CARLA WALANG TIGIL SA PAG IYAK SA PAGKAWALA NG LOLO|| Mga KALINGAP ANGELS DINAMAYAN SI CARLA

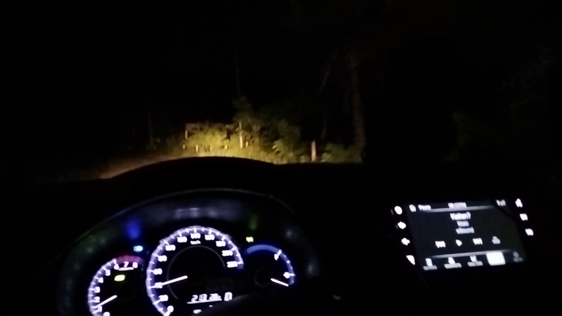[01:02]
Matagal na ba yung mga sakit ng lolo mo, Carla? Diretso lang, Carla. Sabihin mo lang, ah. Kalingap. Condolence nga pala, Carla. Kalingap pa. Medyo madilim po yung lugar papunta doon sa bahay ng lolo ni Carla.
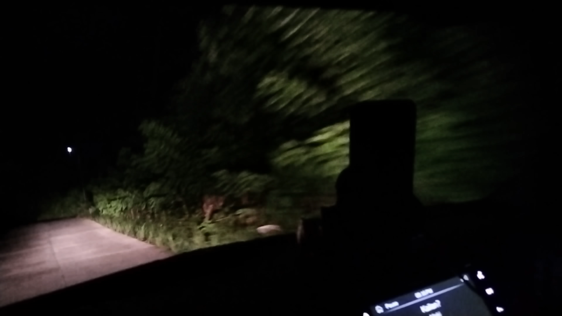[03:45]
Mga tiya ko. Ay, nandito rin yung mga... Andito rin sila. Kalinga po. Pero pagdating sa dolo, may mga bahay naman. Ay, may bahay na pala dito. Okay naman. Oo. Kanan tayo. Alam ba nila na pupunta ka ngayon? Biglaan to, dito tayo kanan. Hindi alam ng lolo.